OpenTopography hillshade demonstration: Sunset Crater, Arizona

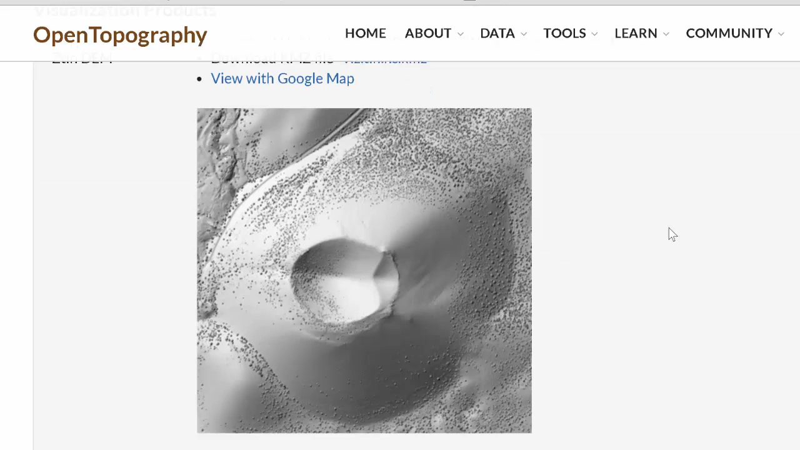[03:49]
And you could click to view it in Google Map or, so we'll see right here.
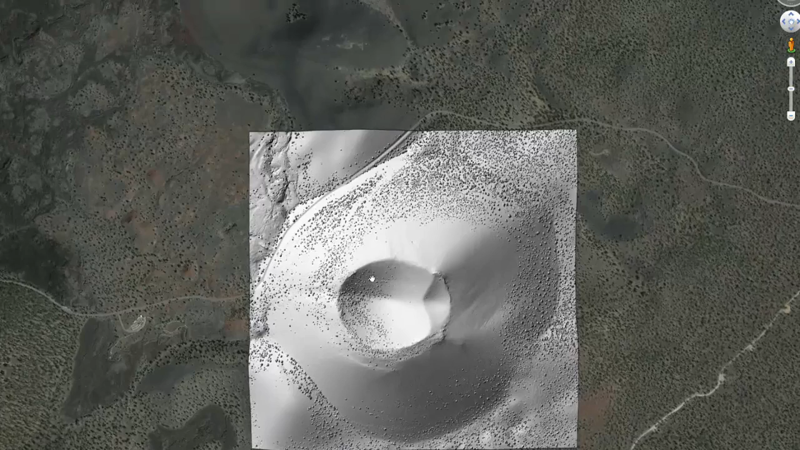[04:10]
There's the Hill Shade at 1 meter of Sunset Crater. One thing you can see is there's a decent amount of vegetation, the trees here.
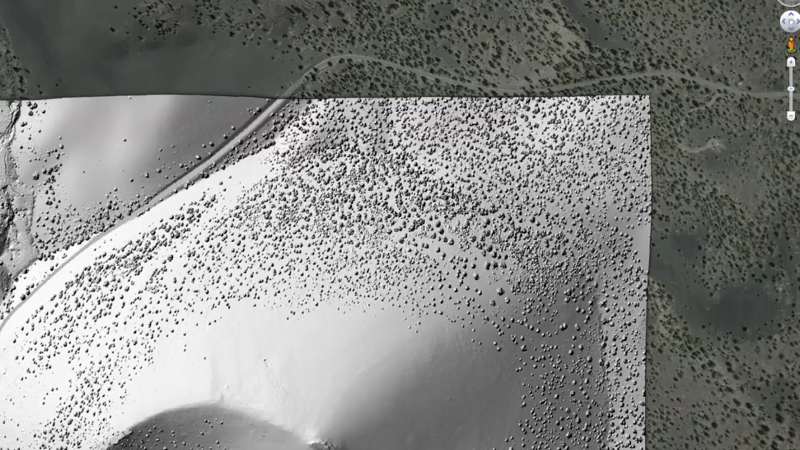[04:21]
And so, what if we wanted to look at this place with a digital elevation model or a Hill Shade of the ground returns only.
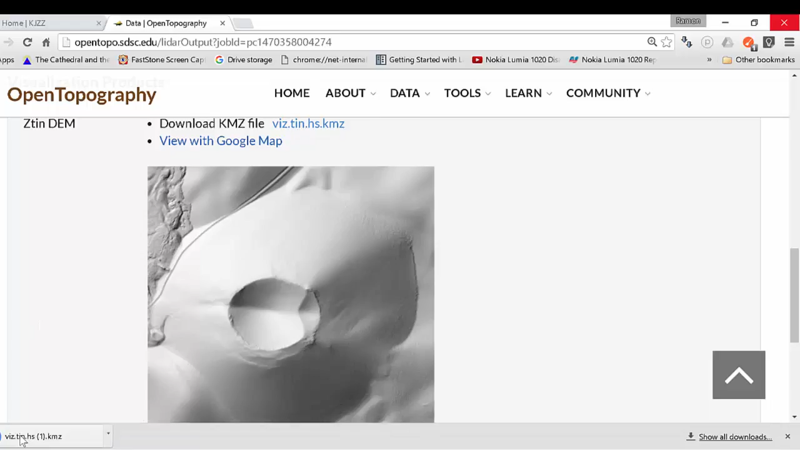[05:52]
So, let's click on the CAM-Z file and launch it into Google Earth. And so, here you can then see we turn it on and off. We can see the Hill Shade of the bare earth and then all of the data. And we can turn then just see the imagery from Google Earth and then go back through. So, there you go. So, that's how to make a nice set of results using open topography and the
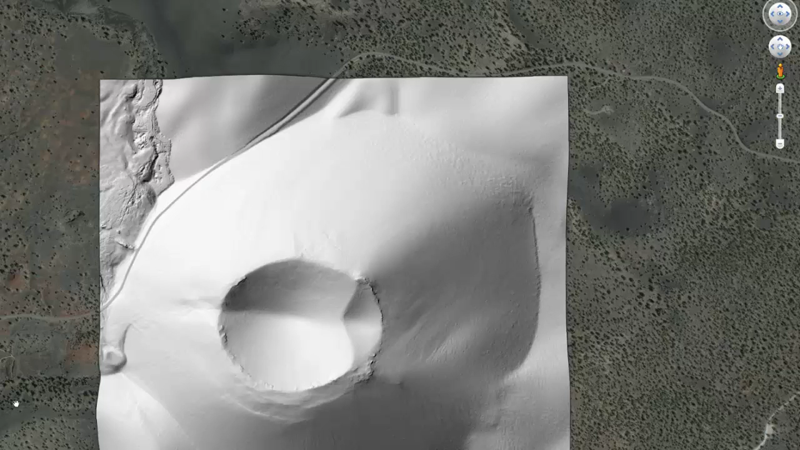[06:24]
high-resolution data that we have in our holdings. And so, I encourage you to play with it more.